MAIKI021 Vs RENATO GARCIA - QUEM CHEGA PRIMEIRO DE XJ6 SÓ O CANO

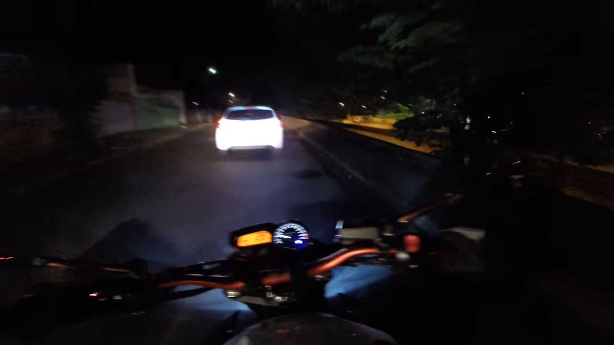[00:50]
Eu não vou emendar o rolê lá no meio do fluxo Com esse vídeo Porque nós tá bem longe, entendeu?
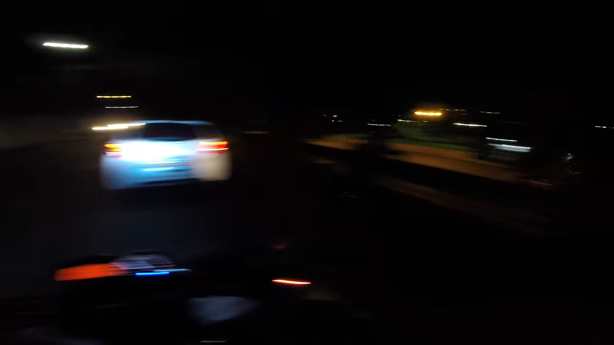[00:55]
E o vídeo do fluxo já vai ter ele No fluxo Mano, essas motos é muito barulheta, velho Nossa, chega a arrepiar o barulho das duas XJ junto,
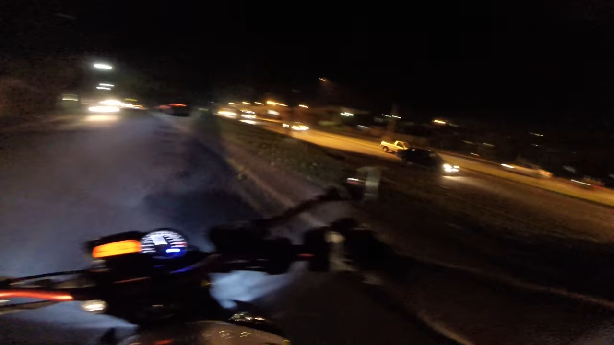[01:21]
mano Quando você tá sozinho é uma coisa Mas em duas motos o bagulho é muito mais louco Dá muito mais adrenalina no cara, velho Pedacinho aqui, os caras Fez umas obras ali Que cagou no bagulho Pra lá
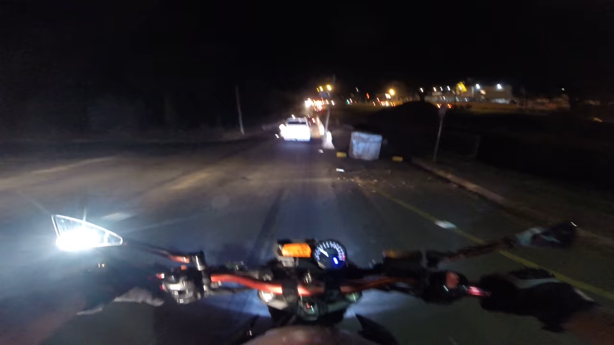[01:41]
Vem aqui, mano Coitado dos carros pra passar aqui, velho O bagulho é mó apertado, tio O Nato perguntou pra que lado que é Nunca foi, tá ligado? Vamos com nós, mano Vamos com nós Que o bagulho é louco Não esquece de estar seguindo as redes sociais do canal Segue lá no Snapchat e no Instagram No Instagram Tô com pouquinhos seguidores, mano Galera, não acompanha lá
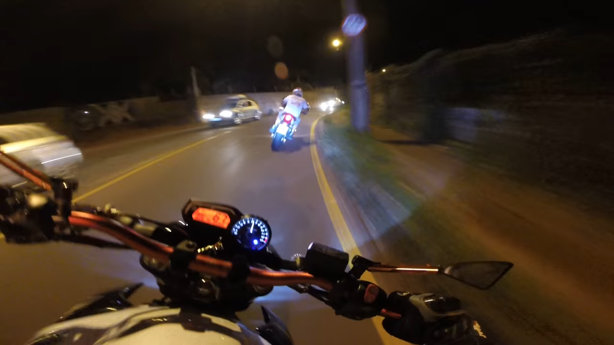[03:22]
Muita barulheira, moleque E braul Até baixei a viseira aqui, mano Bota com pneu grande, joga muita pedra